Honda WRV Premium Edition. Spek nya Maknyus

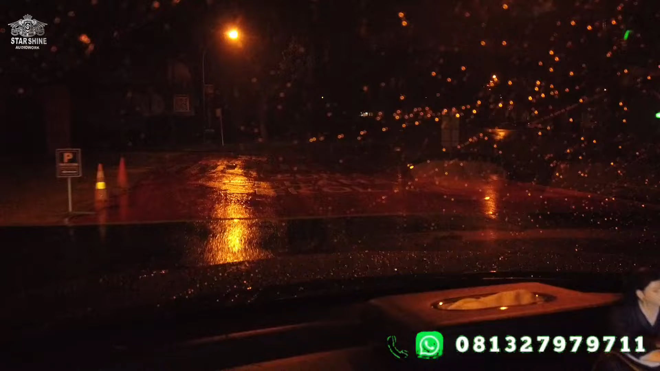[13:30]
Nih. Ini kita lewat genangan loh ini. Suara cuma dari sini. Kita masuk aspal kasar. Maknyus banget. Ini tuh aspal medium, tapi bener-bener kita lewatin halus banget.
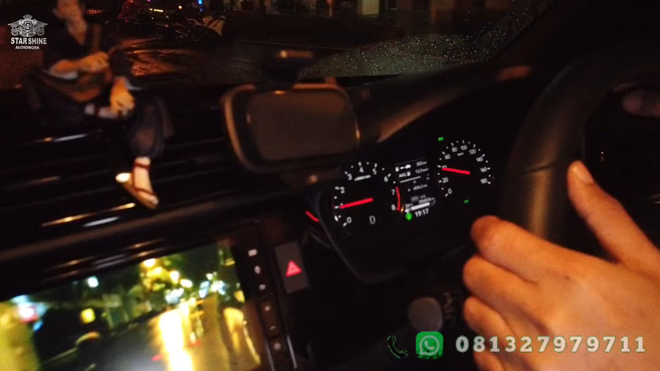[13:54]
Dan suara sekitaran bener-bener sayup-sayup, minim banget.
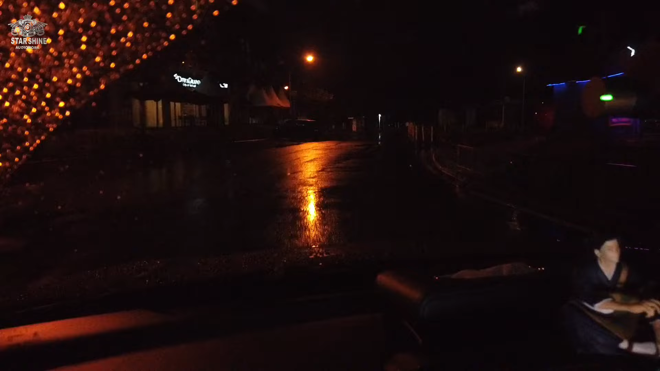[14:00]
Jadi Honda WR-V ini kesimpulannya hari ini setelah kita kasih full peredam, benar-benar kerasa signifikan banget perubahannya. Ini kan kita lewat di aspal yang genang ya. Aspalnya basah.
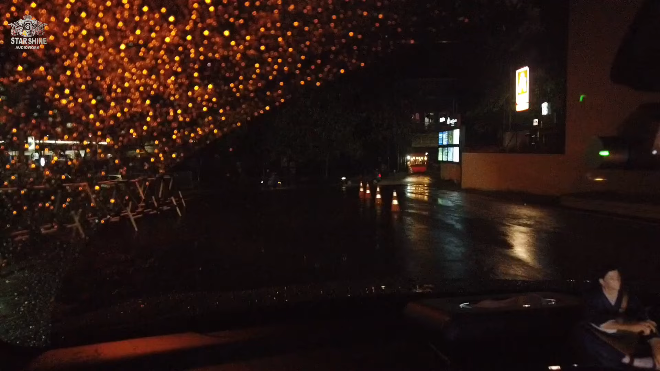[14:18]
Suara cipratan air itu benar-benar tipis banget. Nih.